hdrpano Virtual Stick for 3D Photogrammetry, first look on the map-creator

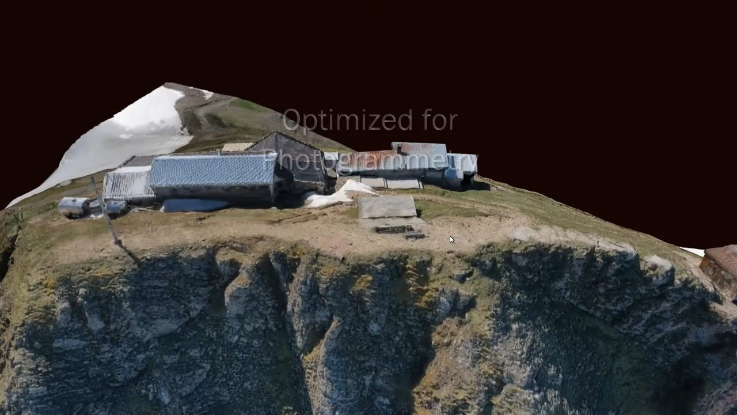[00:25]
photogrammetry we have optimized grids to do the shootings and
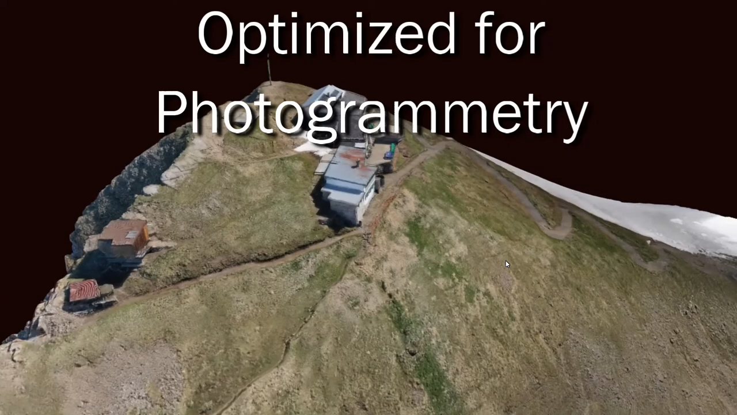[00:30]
this example I took last year was
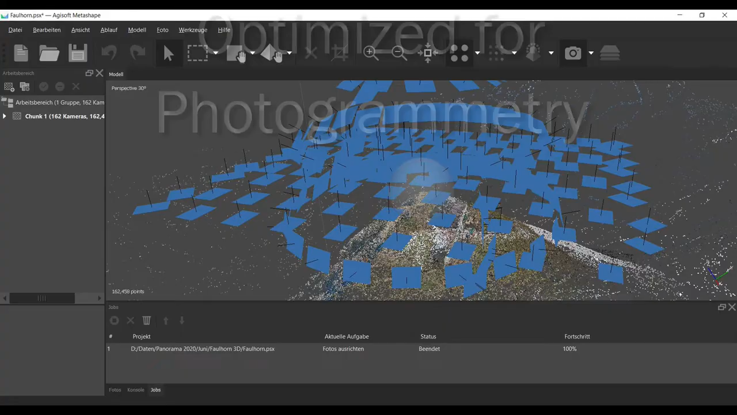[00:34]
made with a 2D
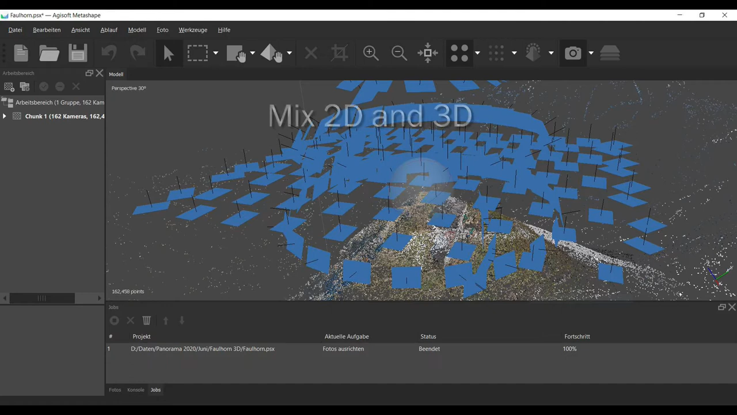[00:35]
grid and a 3D grid all with one battery with the Mavic Pro 2.